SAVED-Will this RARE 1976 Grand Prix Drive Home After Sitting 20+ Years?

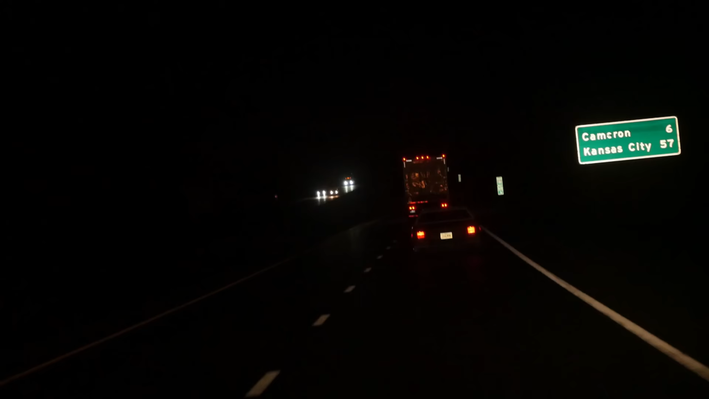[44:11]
I'm driving behind him with the brights on in the truck so that he can see.